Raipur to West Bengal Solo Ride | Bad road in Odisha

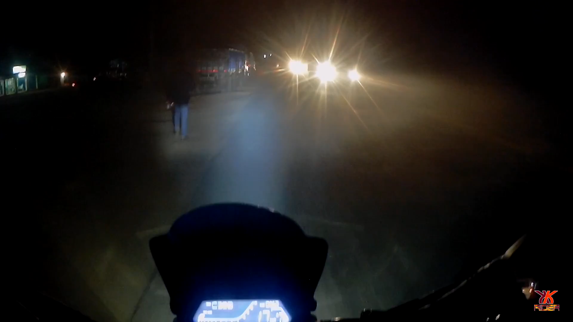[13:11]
धूल है, धुंध है, फॉग, ऊपर से रोड इतना बकवास, खराब रोड, ऊपर से ट्रैफिक रूल फॉलो कर ही नहीं रहे ट्रक वाले। दिस इज माय वर्स्ट वर्स्ट वर्स्ट राइड एवर। इससे अच्छा तो भाई मैं मुंबई कोलकाता मुंबई कर लेता, बेंगलुरु कर लेता,
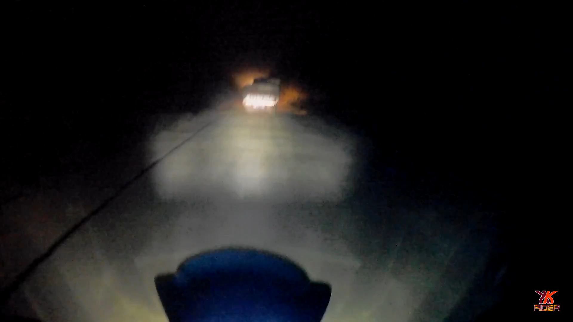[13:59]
10 घंटा भी कम है क्रॉस करने के लिए, देख रहे हो क्या चीज का दिक्कत है भाई रोड बनाने के लिए। यहाँ पे गवर्नमेंट के पास पैसा नहीं है, ऐसा तो हो नहीं सकता यार। पॉलिटिक्स की वजह से है सब ये। बाप रे, डस्ट देखो, धूल देखो, रोड देखो,